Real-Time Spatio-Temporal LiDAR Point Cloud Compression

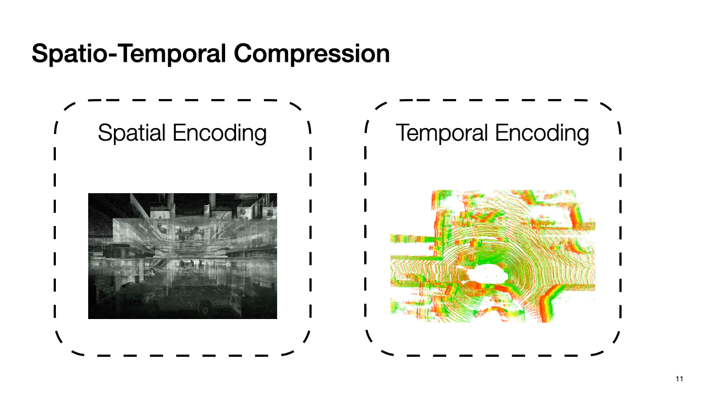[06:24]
Back to the previous example, these five consecutive frames are overlapped, but they are not aligned with each other.
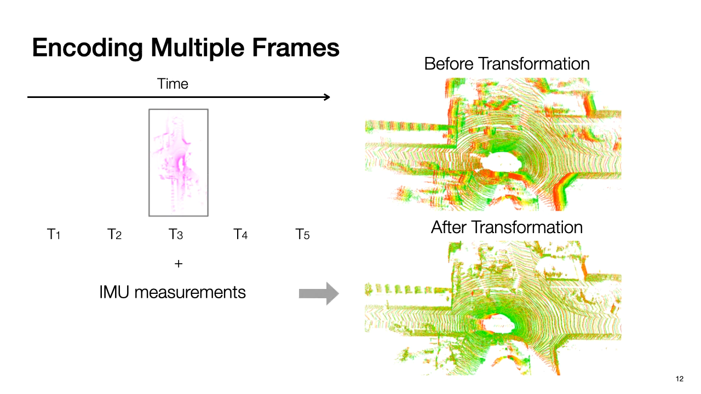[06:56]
Then, we convert the transformed point cloud into the range image.